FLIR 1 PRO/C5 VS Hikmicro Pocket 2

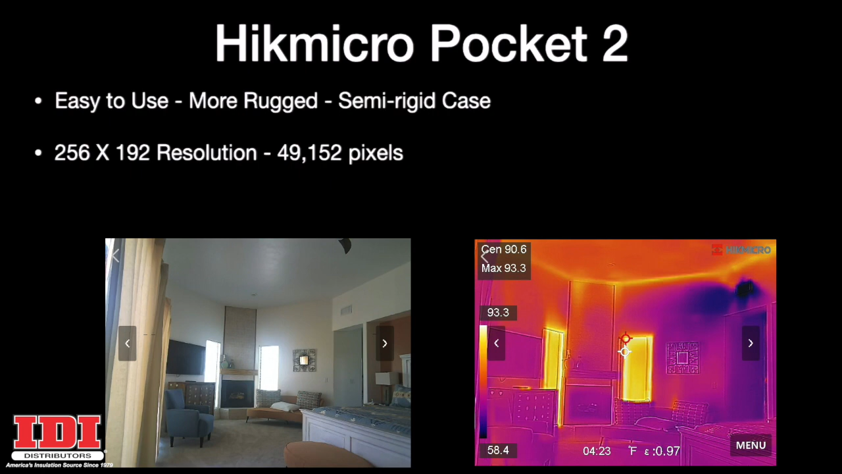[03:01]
On screen: max 93.3°F, scale top 93.3°F, scale bottom 58.4°F
It's 49,152 pixels, and its sensitivity is down to 40 mK.
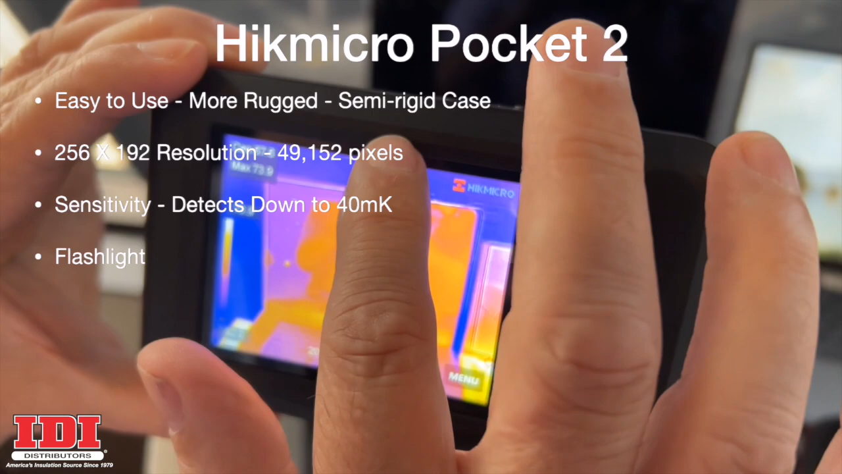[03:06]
It also has a flashlight, and uploads to your computer, to an app, to Bluetooth.
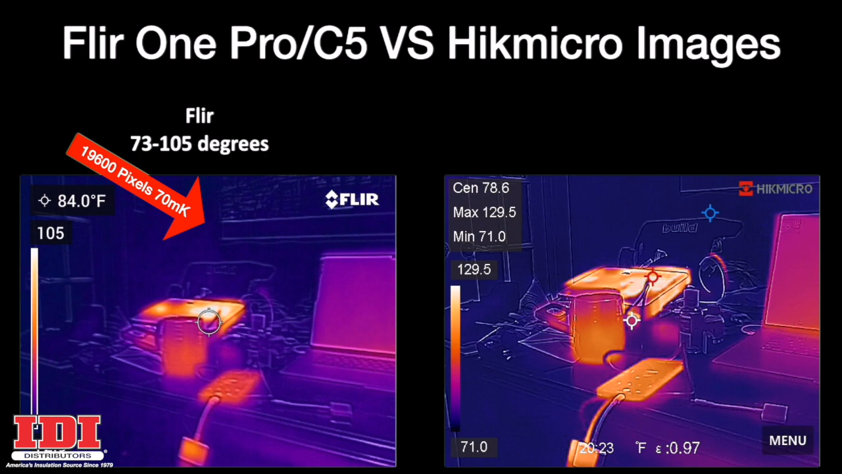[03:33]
it was sensing between 73 and 105 degrees, while the Hike Micro was sensing 71 to 129 degrees. But look at the difference when you add the sensitivity and the pixels together. The picture from the Hike Micro just seems to be so much better. And what I found interesting was the Hike Micro,
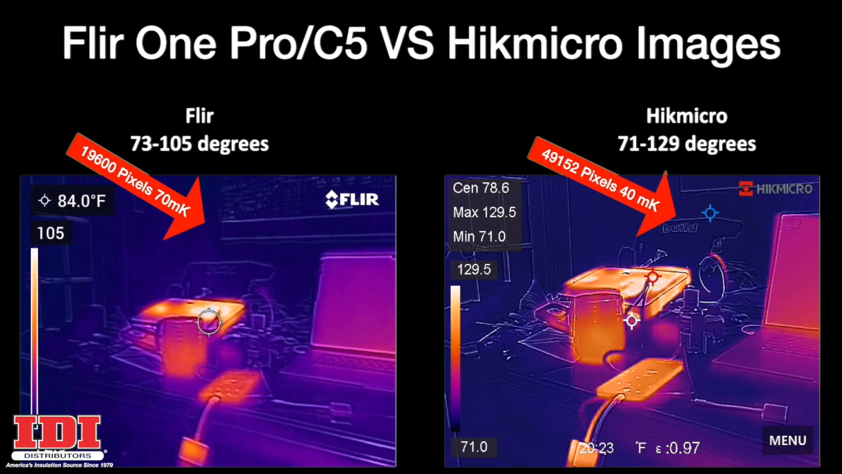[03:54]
at the time I bought mine, was $100 less than the FLIR.
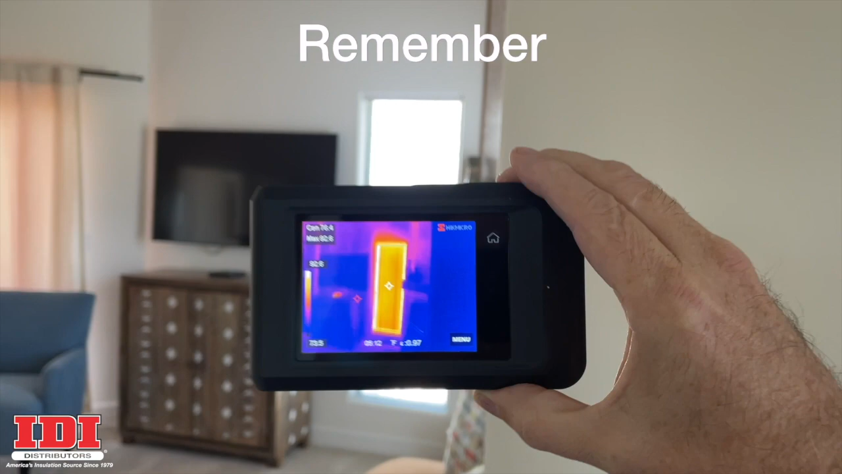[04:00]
Whichever you choose, make sure you have an infrared camera when you are showing people the problems in their homes.